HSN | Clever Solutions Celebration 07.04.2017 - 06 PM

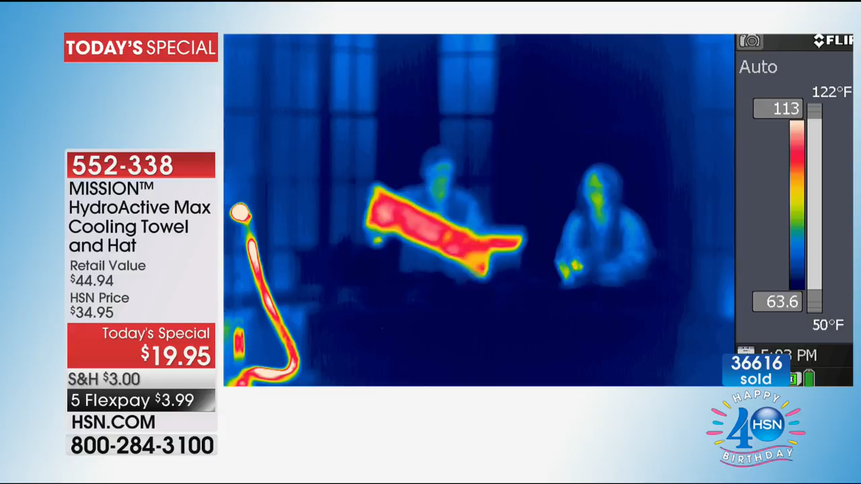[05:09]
On screen: scale top 122°F, scale bottom 50°F
because the colors you see here three or four snaps and watch how it instantly went from the red oh to the yellow look at the green and it's still moving and look at the blue and blue means
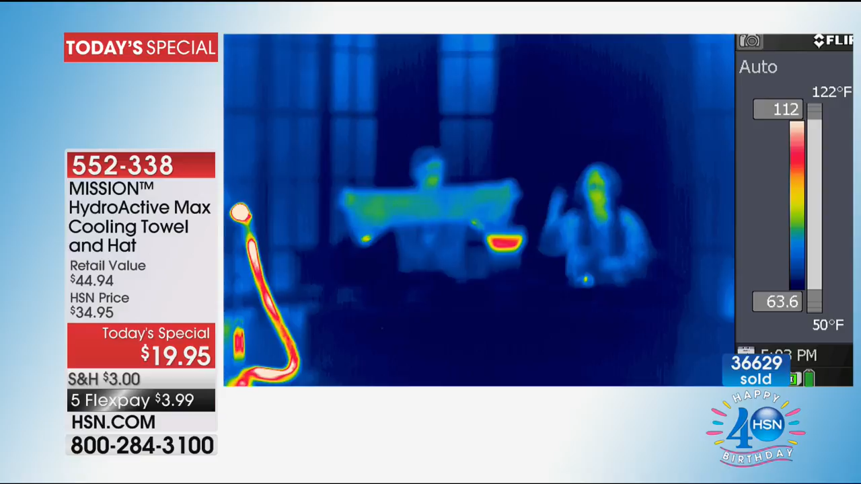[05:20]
that it is cooling it's instantly going to cool you so imagine if you're working outside
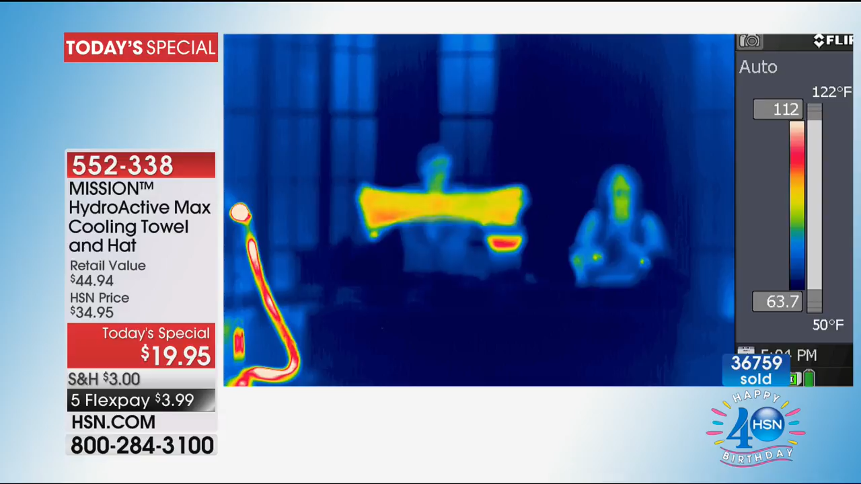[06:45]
guys in seconds it goes from red to the yellow to the green and look at the
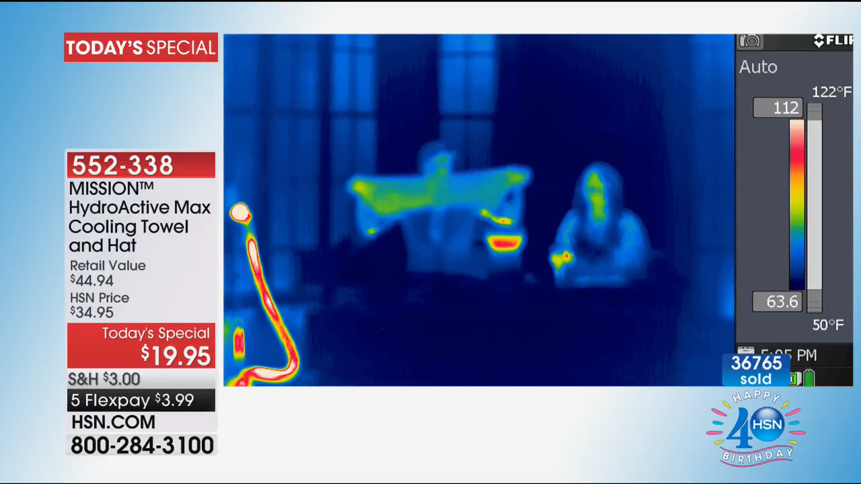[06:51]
blue in less than two minutes you're going on average of 30 degrees below your average body temperature oh my goodness when it is steamy when it is hot when you're at that family cookout when you were at the family